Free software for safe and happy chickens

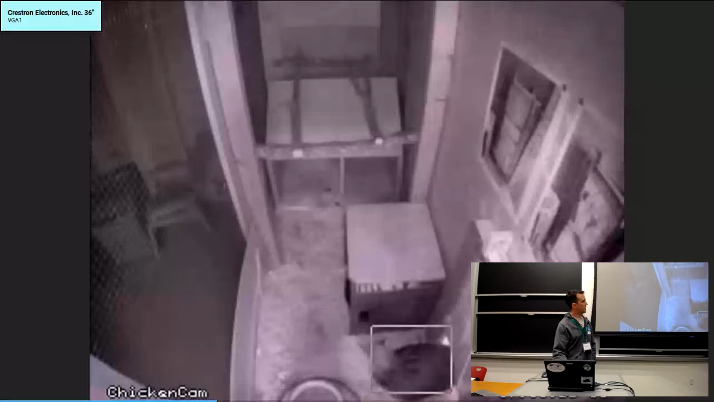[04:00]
And with the camera, we get, I'm gonna come back, there we go. So we get motion-activated video capture using the program Monsen. It's off the shelf on all the popular repositories. But here's a couple image samples.